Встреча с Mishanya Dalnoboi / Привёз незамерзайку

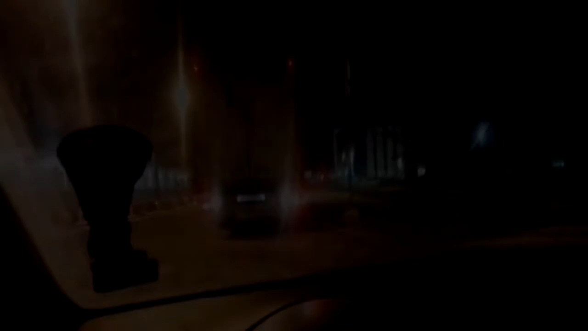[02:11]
никого там никого нормально вступаем местечко
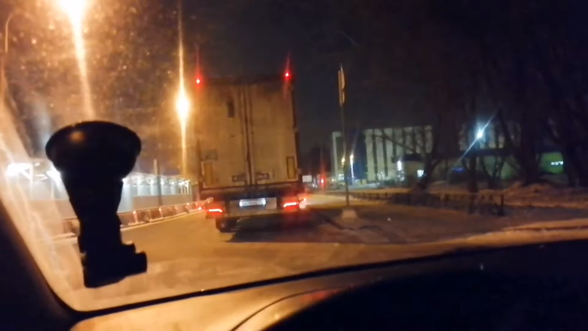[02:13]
сейчас все запарковался на а сейчас про моему хвост хвост тону чтобы было удобно сейчас хвост здесь чуть правее